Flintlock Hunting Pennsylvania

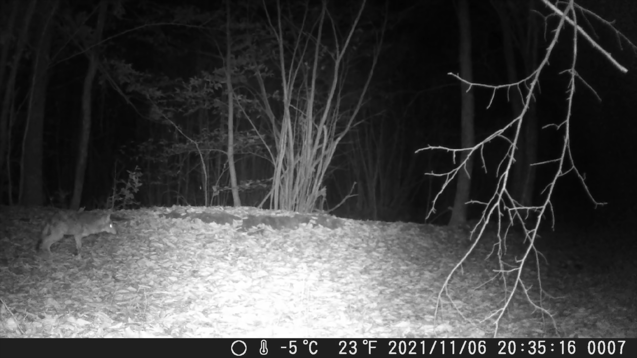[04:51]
I only set that one dirt hole on that coyote trail that was down in Cherry Ridge that pretty much all summer and all early fall I had coyotes running that trail. As soon as I set that trap, was pretty much nothing. And then I did have coyotes run that trail, but they didn't even stop for the trap. They didn't smell anything. Believe it or not, I caught a cottontail rabbit in the trap the one night, and then a red fox came and found the rabbit in the trap, then ate the rabbit that was in the trap. So no luck with coyotes on that trap.
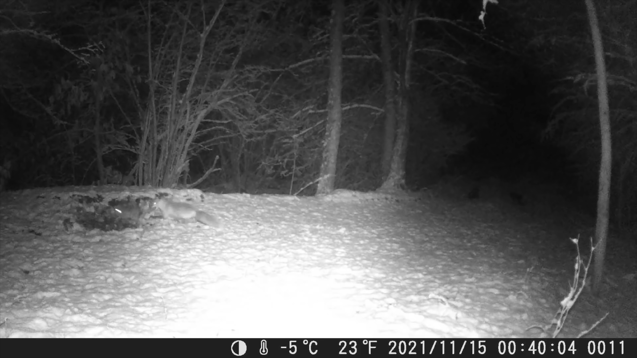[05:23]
I actually took the traps out of there, so I don't have any out right now. But I know I've got some questions about it, so I just wanted to answer them. So my Ohio hunting situation, I was looking forward to getting out there quite a few times here in the month of January.
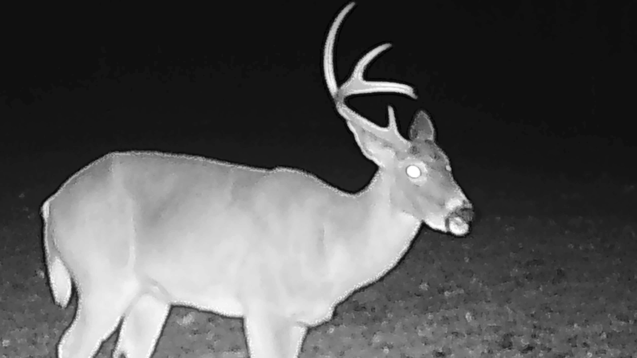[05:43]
And unfortunately, the big buck that I was hunting actually shed both antlers last week. Unbelievably. Which is odd, because last year he didn't shed till the end of February. This year he shed the end of December, so I don't know. He looks really run down. He's not wounded, he just looks like he's really run down. It's certainly a really old buck. But I went out there and checked those cameras this morning